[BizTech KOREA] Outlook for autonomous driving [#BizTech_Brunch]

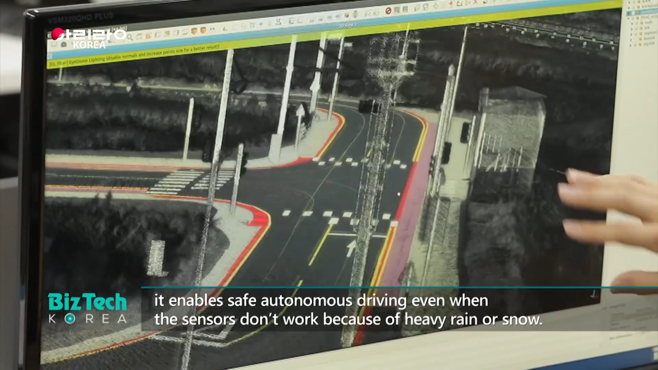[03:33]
비가 오거나 눈이 많이 와서 우리가 센서를 활용할 수 없는 상황에서도 여기 들어있는 데이터만을 이용해서 굉장히 안정한 자율주행을 하실 수가 있게 됩니다.